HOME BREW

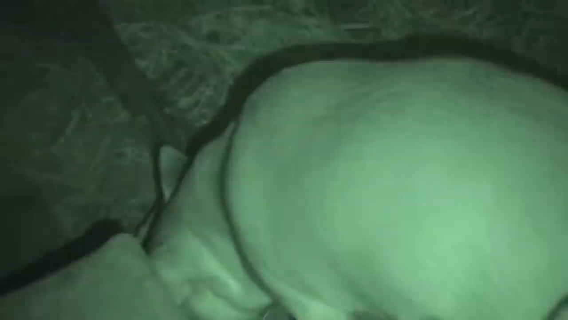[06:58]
cannot let the little guys out without supervision because of the turkey buzzards
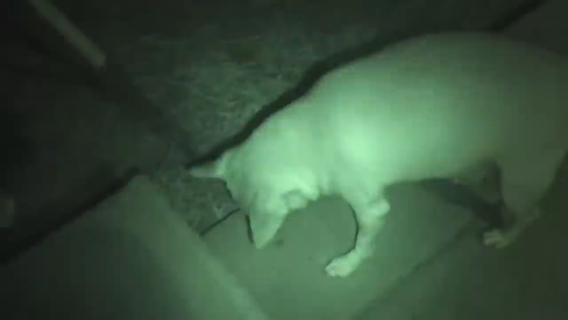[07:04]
this one's romeo hello romeo what are you eating romeo romeo where for all the romeo there's some of uh
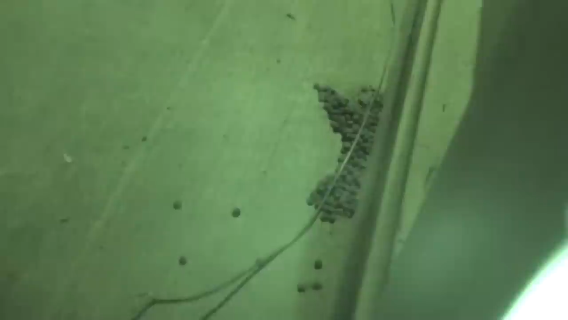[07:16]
coco's dog food right here so she's probably or he's probably eating that
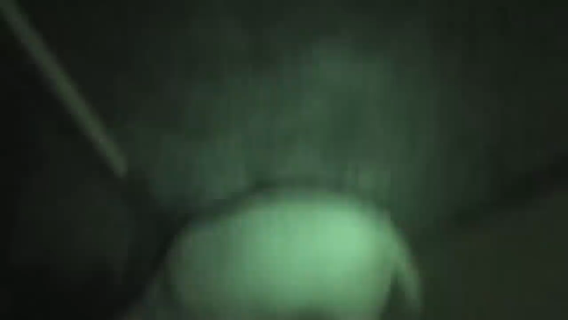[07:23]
and there's peanut over there peanut what are you doing big guy